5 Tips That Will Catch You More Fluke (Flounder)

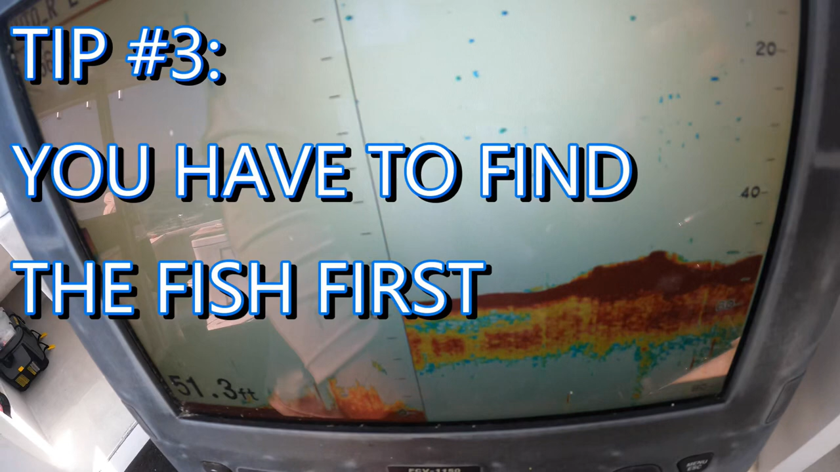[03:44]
On screen: depth 51.3 ft
and it's you have to find the fish first. So you have to find the structure. You have to find the active feeding fish. And here you can see by that depth finder, that big dark red, those are those giant boulders that we're fishing.
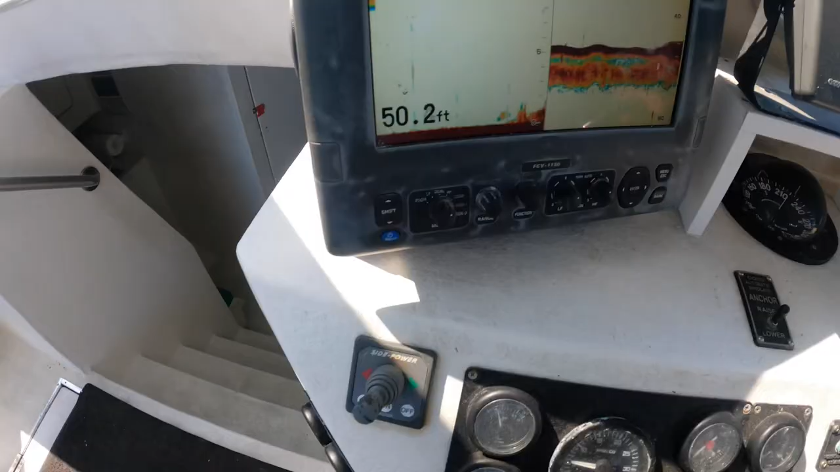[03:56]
On screen: depth 50.2 ft
That's where the fish are hanging out.
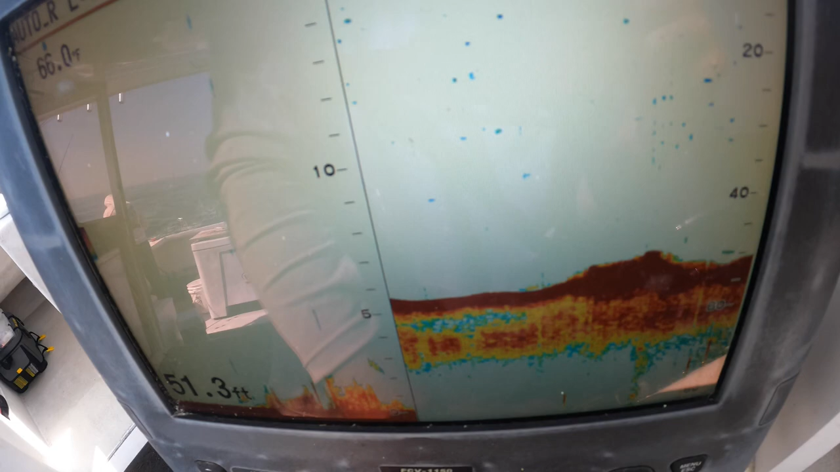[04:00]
On screen: depth 51.3 ft, water 66.0°F
That's where our bites are going to come. And that's where we focus the majority of our attention.